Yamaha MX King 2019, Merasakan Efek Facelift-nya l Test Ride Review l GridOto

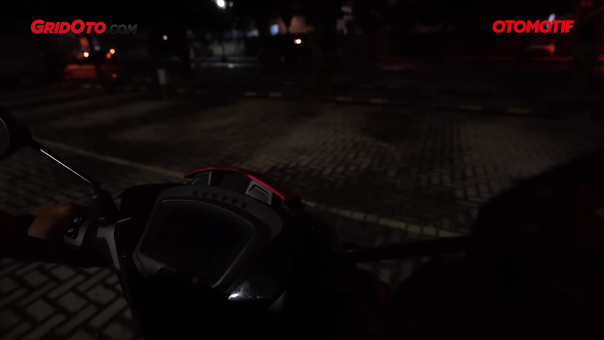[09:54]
Waktu pertama kali kunci kontak diputar, tek, yang nyala itu ternyata cuma DRL-nya aja. Jadi lampu utamanya ini masih ternati. Untuk nyalain, kita harus nyalain musimnya. Baru deh bisa nyala. Ini lampu dekat. Lampu dekat cuma kanan-kiri aja yang nyala.
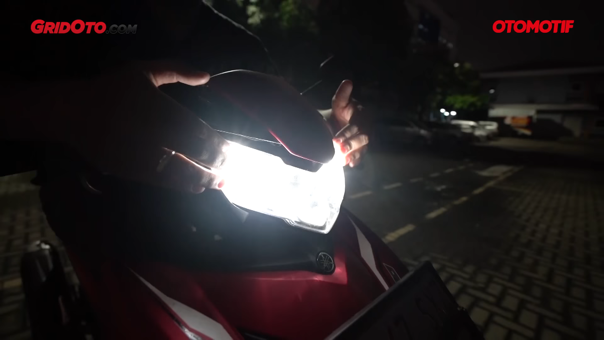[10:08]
Karena yang tengah adalah untuk lampu jauhnya.
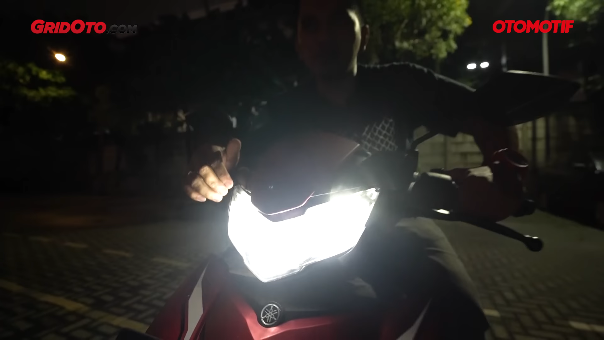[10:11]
Nah, gitu. Terus, bagaimana solot lampunya? Ayo, kita sama-sama lihat yuk. Kita lihat ke depan sana ya.
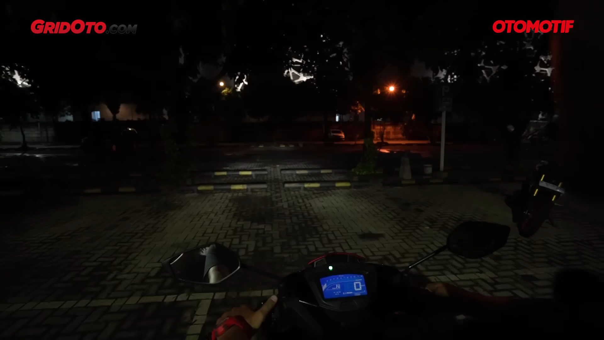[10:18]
Ini lampu dekatnya. Lampu dekatnya, kalau musahnya, biasa aja. Nggak terlalu yang terang-terang banget. Udah gitu juga, jangkauan kanan-kirinya juga nggak yang lebar-lebar banget ya. Standar lah. Nggak terlalu sih mewah. Tapi, lampu jauhnya. Ini baru oke nih. Geek. Dan dia solotnya fokus banget, lurus gitu. Dia nggak nambah lebar kanan-kiri, karena kanan-kiri tetap pakai lampu dekatnya, tapi untuk ke depannya, dia jauh banget dan tinggi. Padahal ini udah di setting paling rendah loh. Ini udah paling mentok. Tingginya kayaknya segini nih.